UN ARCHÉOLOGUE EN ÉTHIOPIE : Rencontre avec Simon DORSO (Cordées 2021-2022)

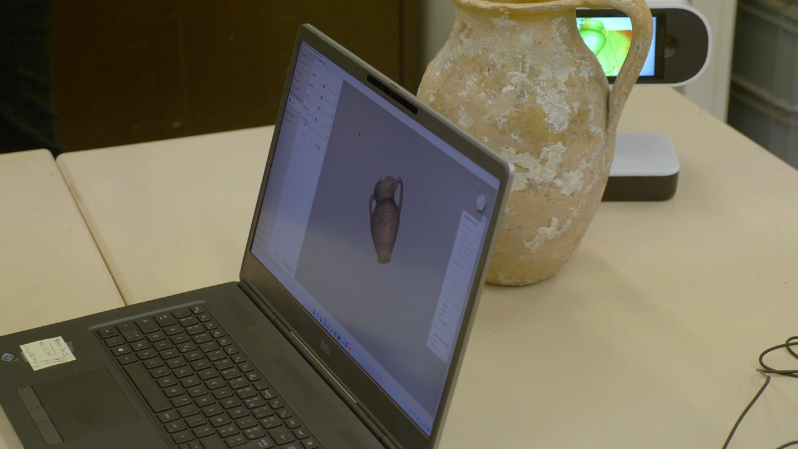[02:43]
Et vous voyez qu'il y a des bosses, qu'après, quand on met la texture, on voit qu'il y a des tâches.